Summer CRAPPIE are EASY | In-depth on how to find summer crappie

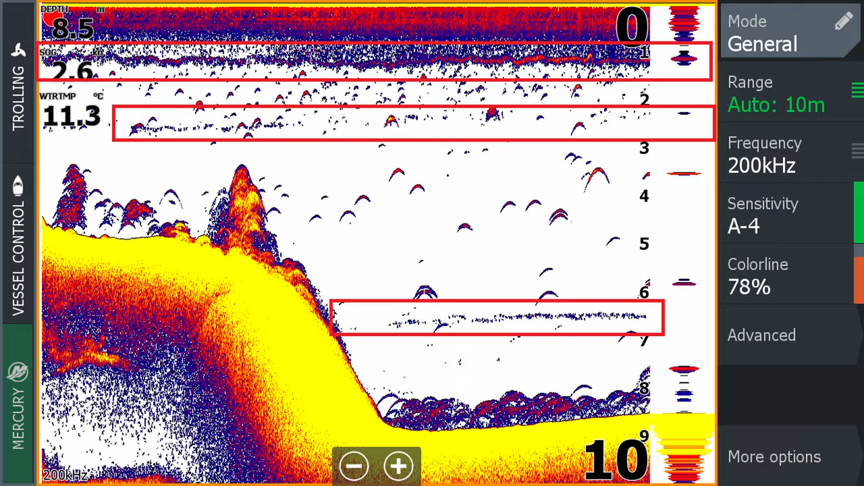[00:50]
On screen: depth 8.5 m, water 11.3°C
to find one of the deepest areas on your lake and take your 2d
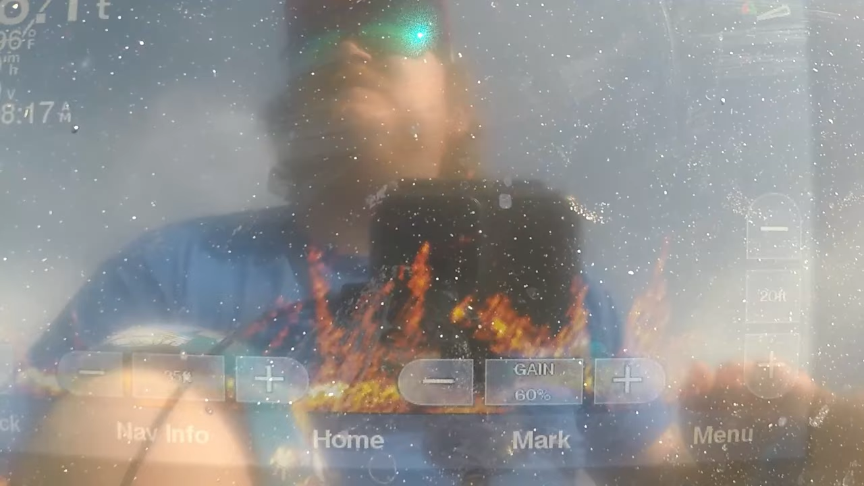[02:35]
for anything to survive under 20 foot i would scan around
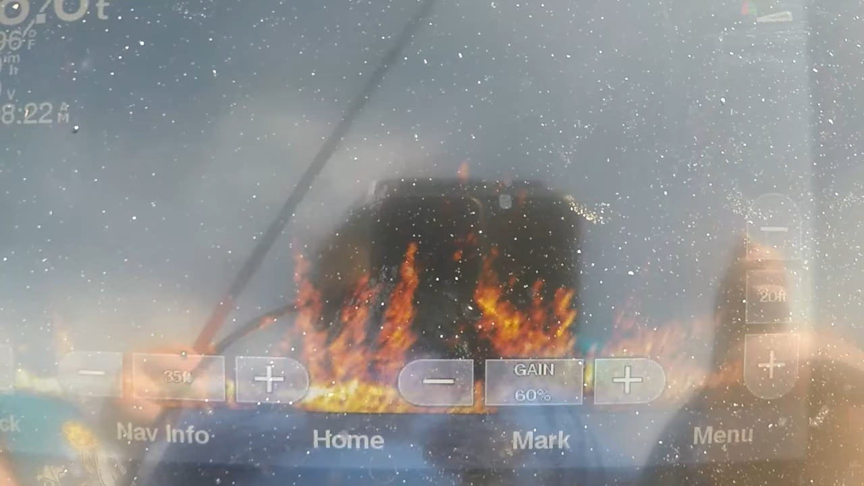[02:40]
in 15 foot till i locate brush piles with fish stacked on top of the brush
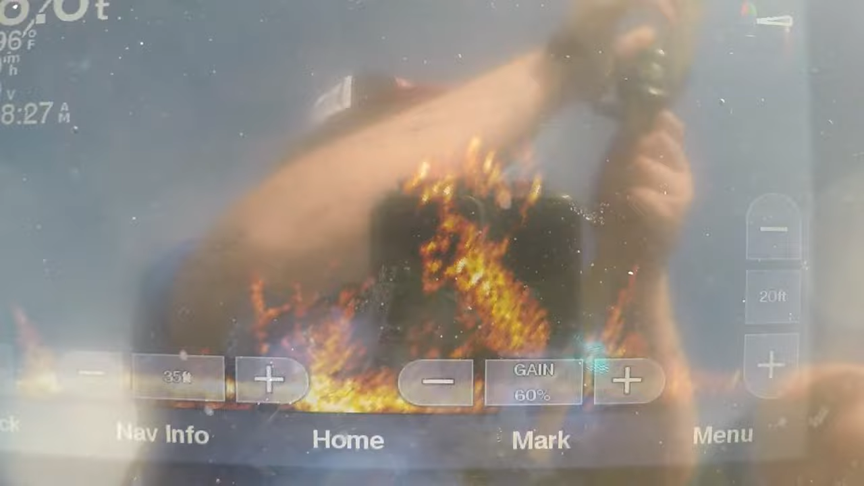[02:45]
pile as the ones inside the brush normally don't want to bite this time of year moving